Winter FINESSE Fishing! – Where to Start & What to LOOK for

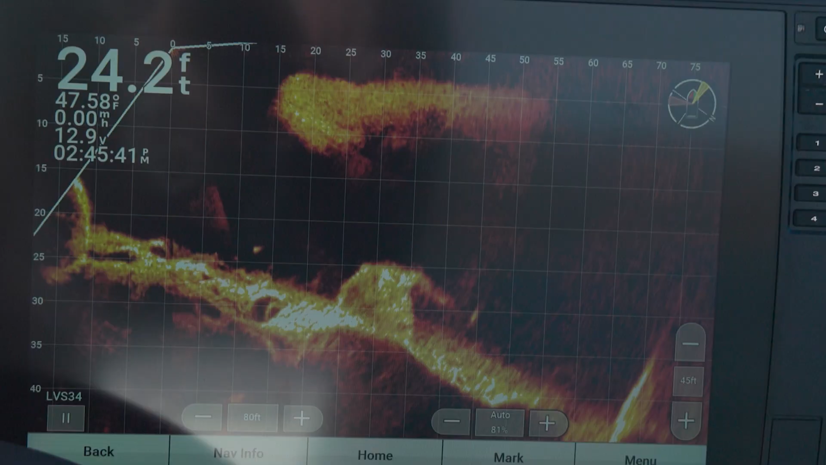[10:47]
On screen: depth 24.2 ft, water 47.58°F, speed 0.00 mph
look at them right there there's you can see the bait
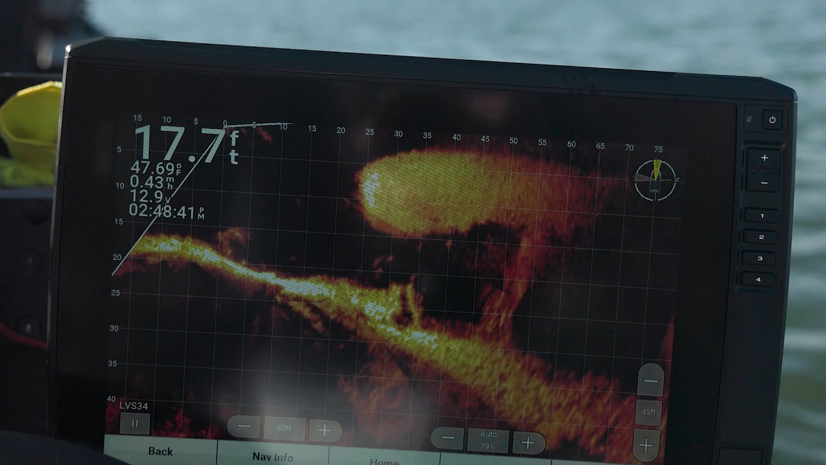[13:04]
On screen: depth 17.7 ft, water 47.69°F
there's a bunch of them it's hard because i can't see i can't see when my bait because there's so many shed i can't